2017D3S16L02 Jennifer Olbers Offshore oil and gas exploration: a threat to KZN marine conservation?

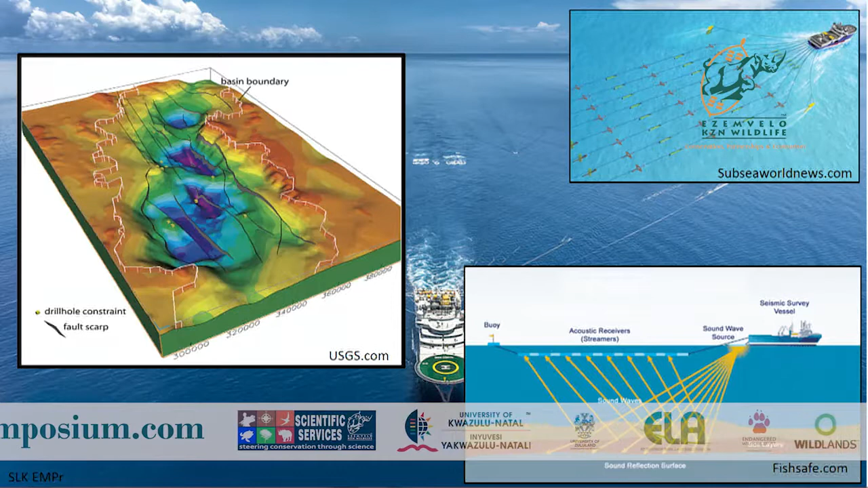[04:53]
is processed and captured in these 3d images and then from these 3d images you can see if there is oil and gas or hydrocarbons underneath the surface of the sea floor